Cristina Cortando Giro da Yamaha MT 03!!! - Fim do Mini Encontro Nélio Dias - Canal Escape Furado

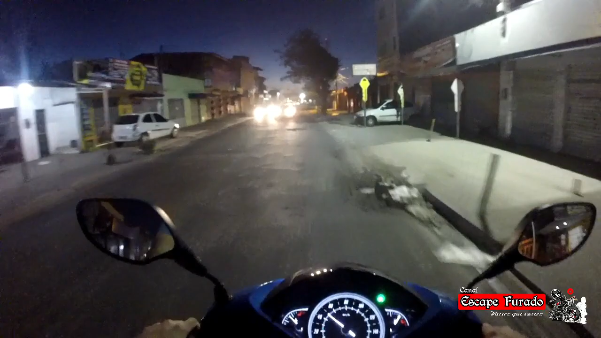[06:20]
Olha aí o buraco. Vou ficando por aqui, galera. Vou vir pra casa, não vou dar rolê hoje não.
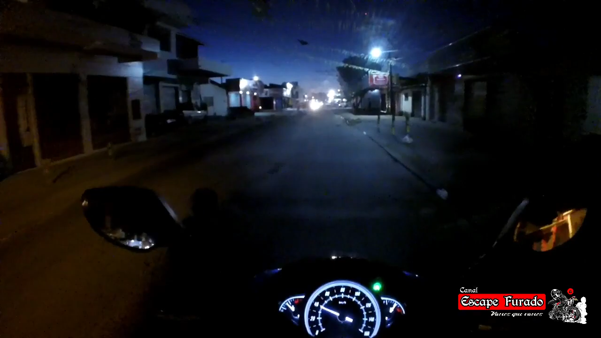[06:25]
Tem que entregar a moto. E eu acho que hoje o clima não tá legal, não sei porquê. Vamos pra casa. Não vamos abusar não.
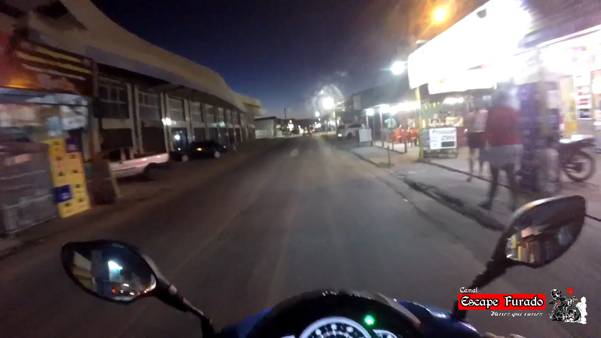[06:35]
Amanhã eu vou entregar a SK150 e a gente pegar a nossa cretina de volta.
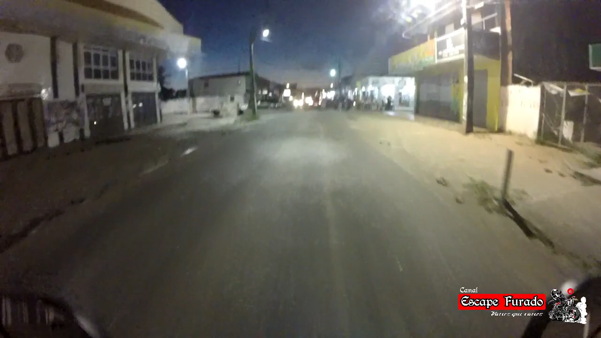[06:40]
Opa! Eu vou descer para outra rua ali que é melhor, que essa rua aqui. Misericórdia. Enfim, valeu. Esquece de deixar o like, curtir, compartilhar. Curtir do Facebook, mas enfim. Fui!